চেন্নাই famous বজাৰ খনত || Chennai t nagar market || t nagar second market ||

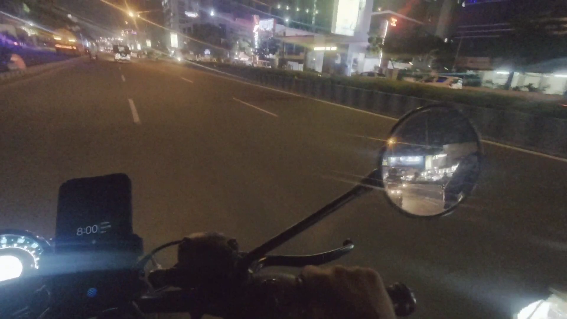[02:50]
আহিছেনে অঁ এইকেইটা লাইটে নাই সিহঁতক সিহঁতৰ বাইকত লাইট নাই চা
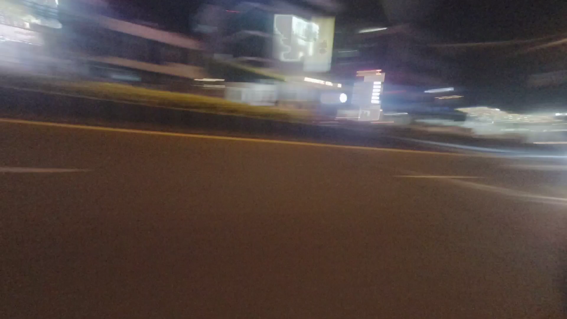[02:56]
লাইট লগোৱাই নাই ন লাইটটো লগোৱাই নাই
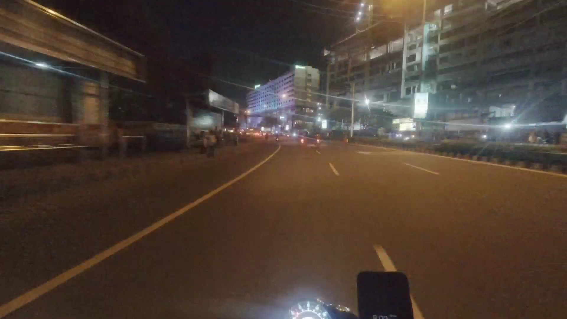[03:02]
ঘৰত আমি এতিয়া পালোঁহি হলিডে হোটেল এয়া দেখিছে নহয় কি
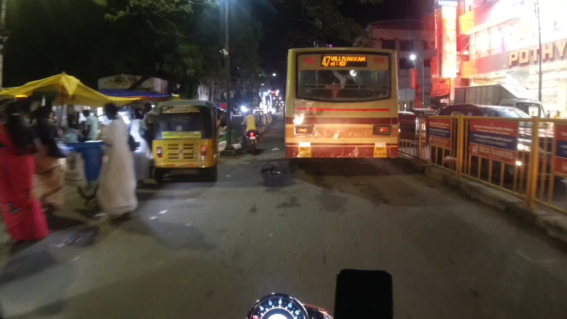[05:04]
হুংবা তো হুংবাৰে মানে ইমান ভিৰ নাথাকে কম আছে ইয়াত দেখিছে নহয় এইবোৰ ফুটপাথৰ দোকানবোৰ
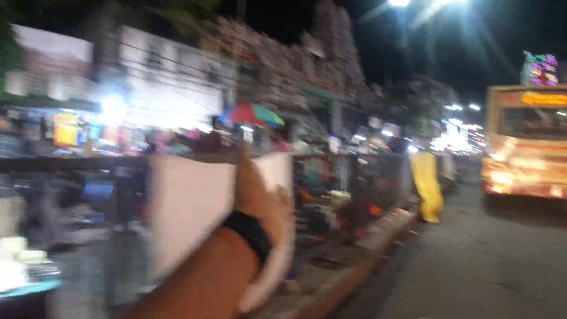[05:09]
বহুত কম কম দামত পোৱা যায় আৰু বস্তুবোৰ
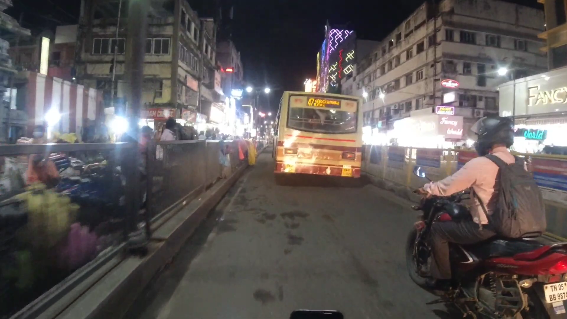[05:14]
এইফালে শ্বপিং মল কেইটামান আছে আছে মানুহ ইমান নথকা নহয় তথাপিতো আৰু কম আছে